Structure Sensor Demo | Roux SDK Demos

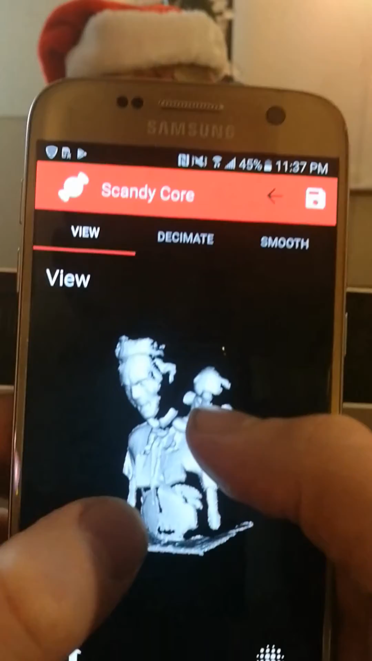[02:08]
So you can see the nice details in the mouth and on the bear.